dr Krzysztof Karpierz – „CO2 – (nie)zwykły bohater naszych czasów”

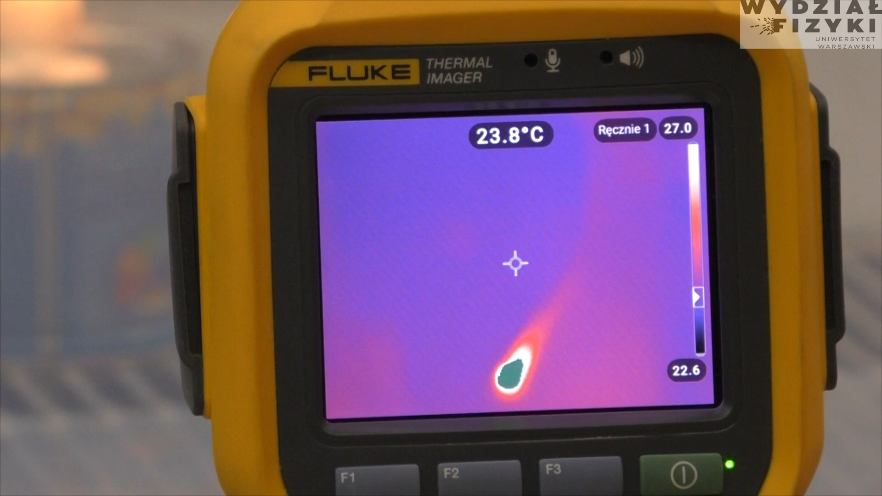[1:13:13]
On screen: spot 23.8°C
Możemy sprawdzić naszym detektorem, czy rzeczywiście tam się pojawia warstwa.
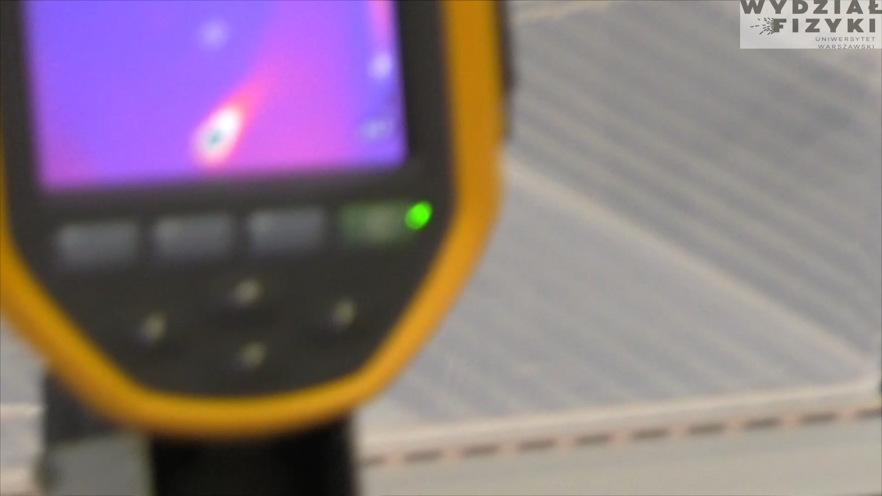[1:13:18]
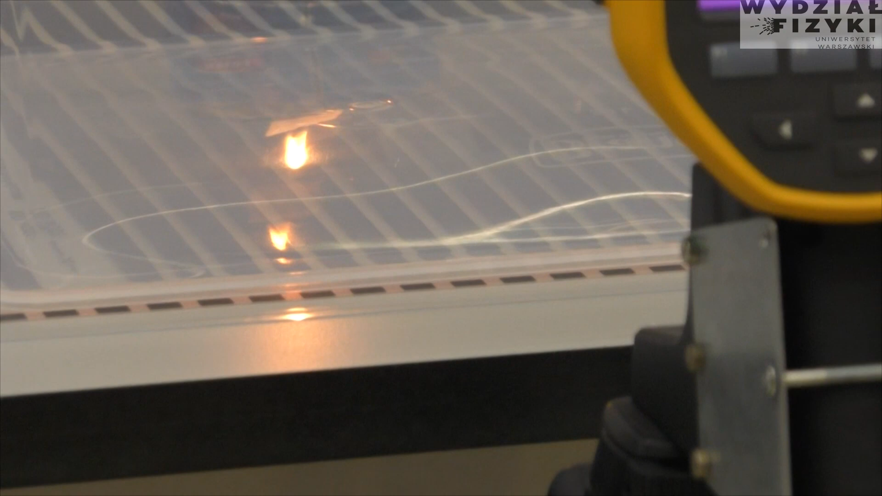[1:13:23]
Uwaga. No jeszcze nie ma, ale już tam 3 cm od dna jest.
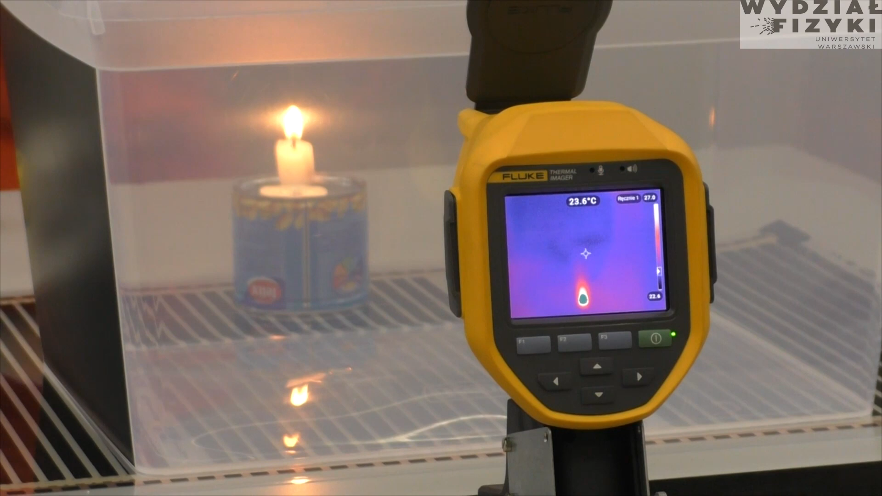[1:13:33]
On screen: spot 23.6°C
Przykryjemy to, żeby nam nie uciekał ten dwutlenek węgla, żeby nie falował. No i teraz obserwujmy, jak wygląda płomień.
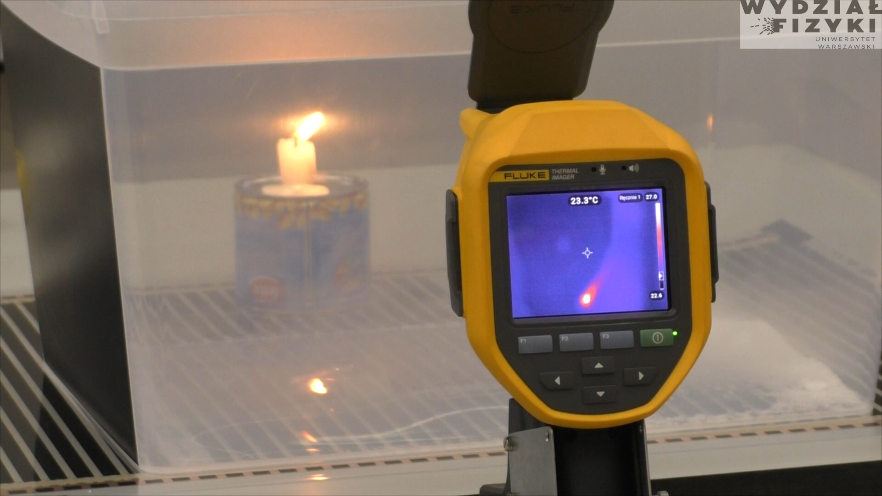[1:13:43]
On screen: spot 23.3°C
Zobaczcie Państwo, że on taki bledszy się staje. Już nie ma takiego jądra płomienia o dużej temperaturze. On staje się bledszy. On staje się bledszy, zanika, a ci z Państwa, którzy widzą w świetle widzialnym przez ścianki tego naczynia albo z boku,
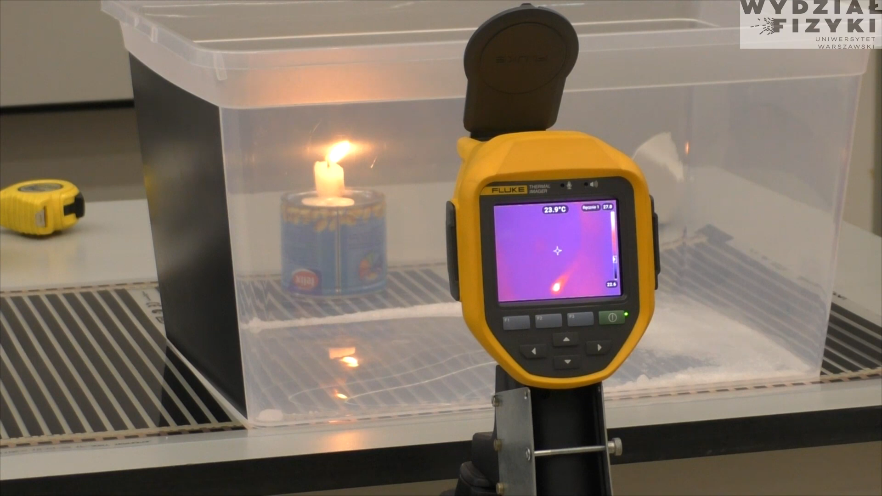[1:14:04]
On screen: spot 23.9°C
widzą, że ten płomień świeci się tak, jak świecił. Okazuje się, że ten dwutlenek węgla pochłania część tą długofalową promieniowania, charakterystyczną dla niego. No i w tych warunkach doświadczalnych zobaczyliśmy, widzimy, że kamera jest w stanie to zobaczyć.
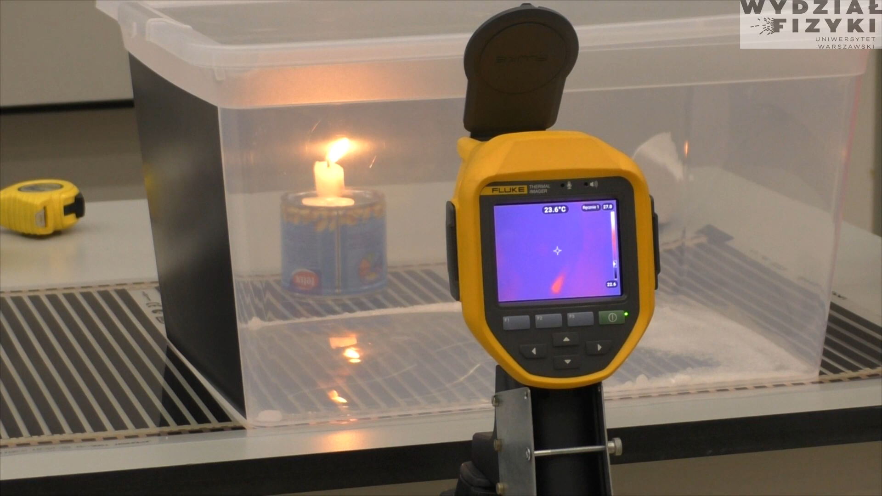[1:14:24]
On screen: spot 23.6°C
Jeżeli byśmy jeszcze chwilkę poczekali, pewnie znikłby zupełnie obraz rejestrowany przez tą kamerę. Jak to się ma do tego efektu cieplarnianego? Otóż okazuje się, że w tych długościach fali, w których pochłaniane jest, absorbowane jest promieniowanie, to te długości fali są szczególnie narażone czy preferowane przez taką substancję przy odbijaniu tych długości fali.